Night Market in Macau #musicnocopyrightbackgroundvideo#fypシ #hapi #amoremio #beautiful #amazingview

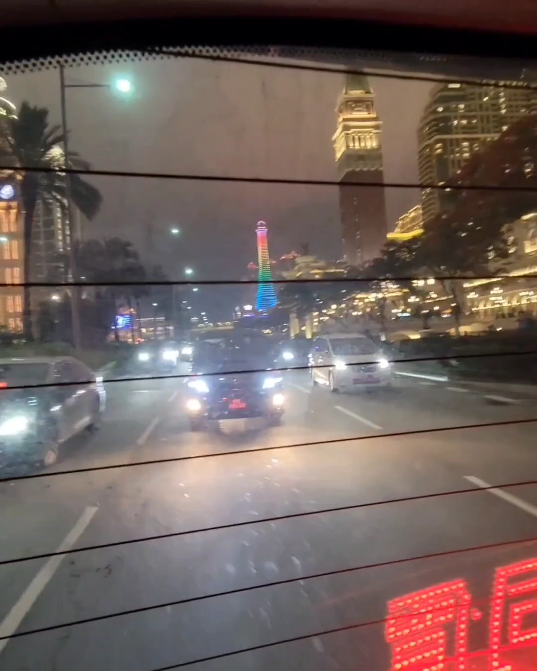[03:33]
Kahit nasa loob ako ng taxi, ang ganda-ganda talaga ng mga tanawin, lalo na't gabi. So, ayan na po mga ka-Prenis. Oh, di ba?
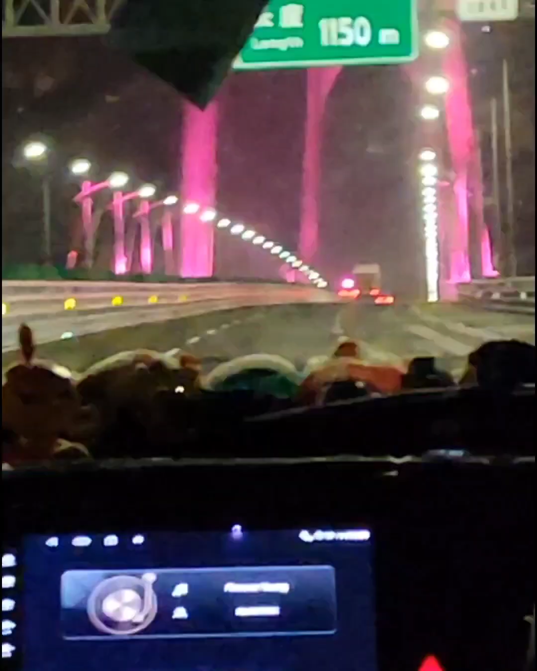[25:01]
So ayan, malapit na po kami dyan sa Hong Kong.